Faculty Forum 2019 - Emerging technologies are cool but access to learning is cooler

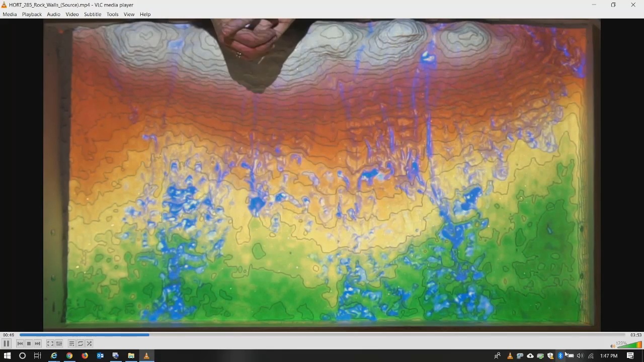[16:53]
So on contour, they constructed the boundary walls of their farms.
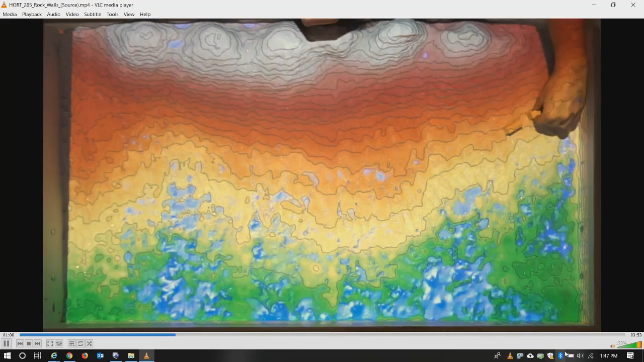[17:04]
Now the rock wall, I want to pause for one second. Now, one of the magical things about doing this is that you can actually either cut
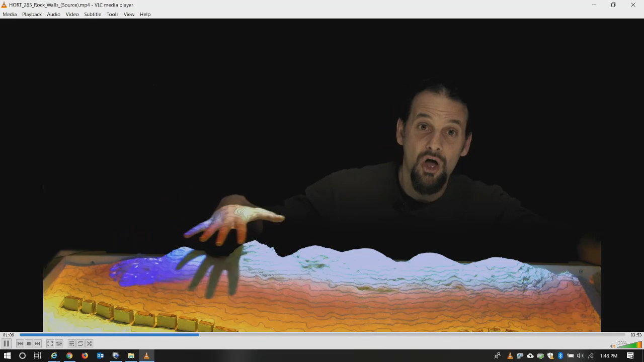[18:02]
force and velocity of the water rushing down the rocky slope during intense monsoon rains. So you can see here how that wall,
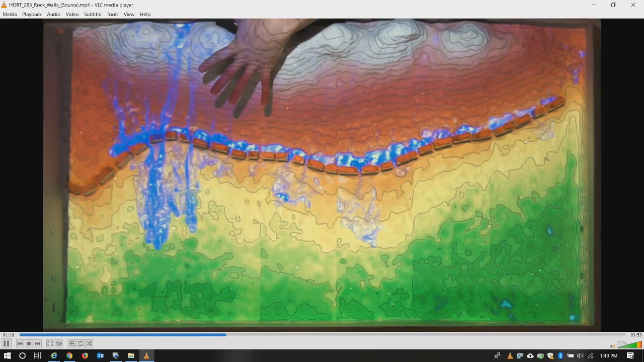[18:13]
it breaks the initial force of the rushing water that was
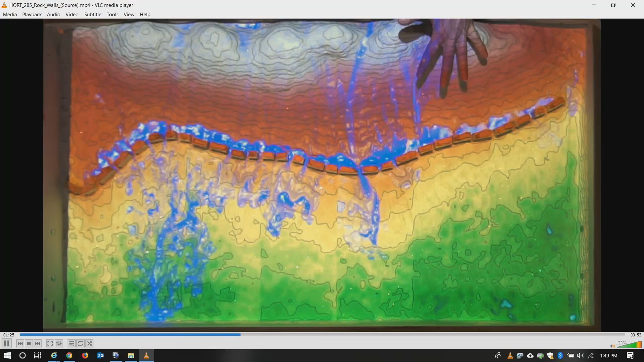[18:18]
previously running down and washing out the fields.
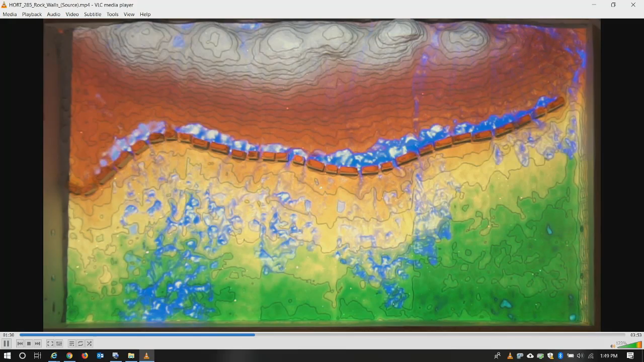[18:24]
Then once the force is broken, it would spill through to an on contour swale below the wall and above the field crops. So you can see now when I make it rain on our rocky slope, first this dry stack rock wall breaks the force and then the water collects
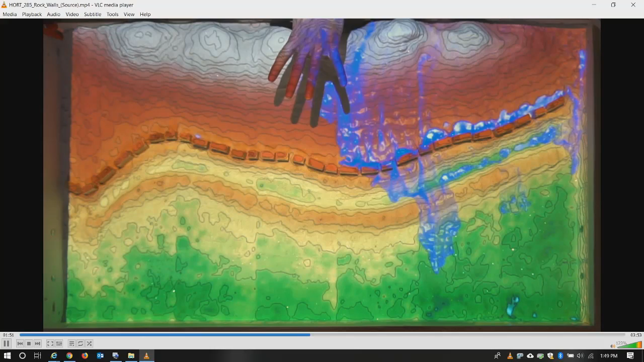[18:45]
in the swale below in order to infiltrate and soak into
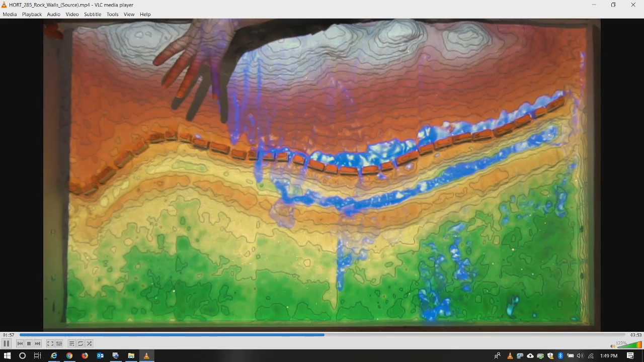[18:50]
the ground where it's then used by villagers as groundwater for irrigation. And the monsoon rains are tamed
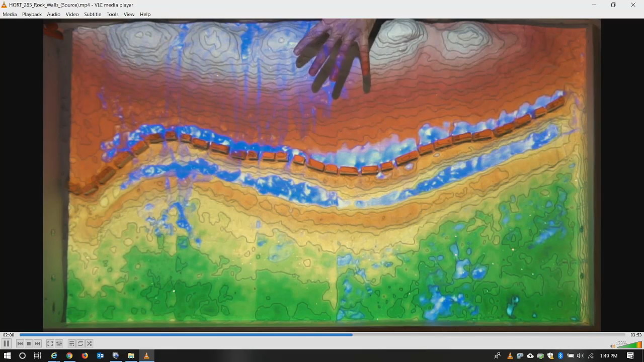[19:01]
before they have a chance to blow out the fields below and cause erosion, take away soil.
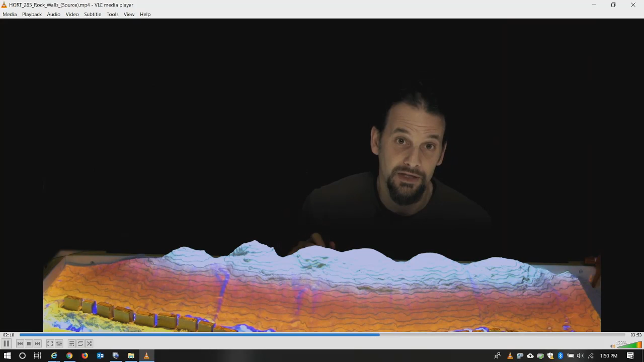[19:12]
So another thing about the field design in Rajasthan, India, and that's where this system is from, that's where I saw it, is all of the field boundaries were raised berms or dry stack rock walls as well.
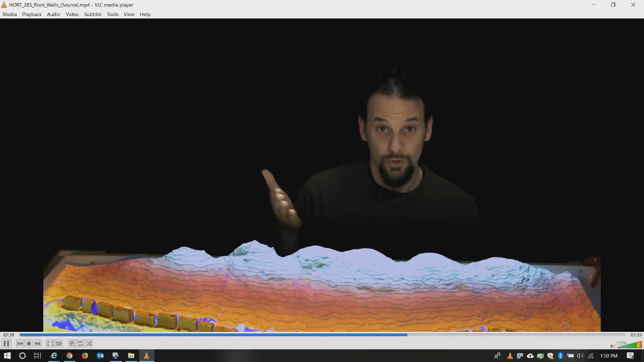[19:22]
So when the monsoon rains came,
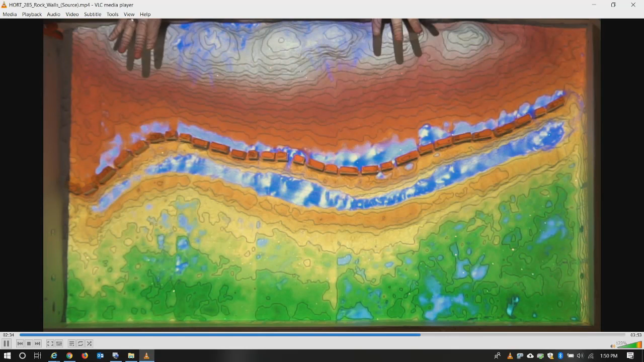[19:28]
each field was flooded and it became its own shallow water harvesting basin.
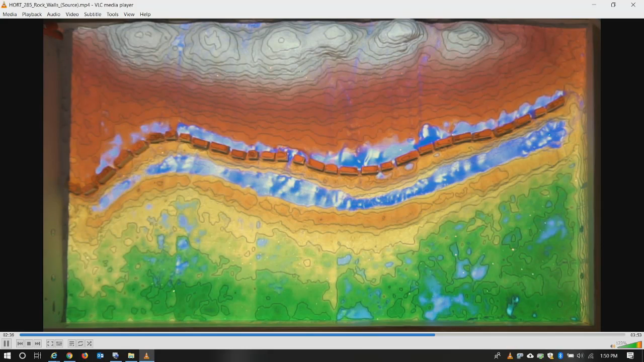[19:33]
So you can see now the field boundaries, this representation of showing how each field itself becomes like a water collection basin. Okay, there's not much more activity on that video. That's the basis. And this is a more simple style. You can see that those lines are contour lines, right? And the topography, the higher elements are the white and then the level that you have of the sand, the color changes as the level goes down.
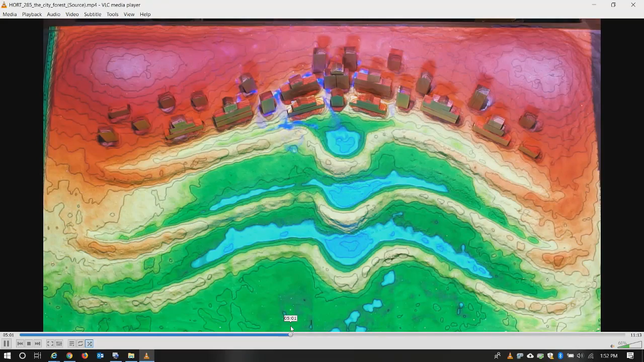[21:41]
And we start to put our buildings in.
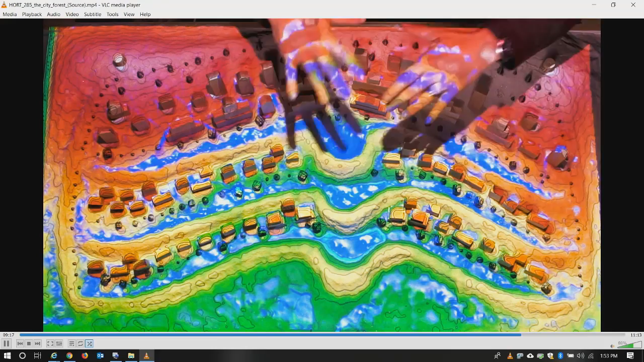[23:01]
This is the point where we locate any more pre-treatment needed before the water enters the next level of the city, the city forest.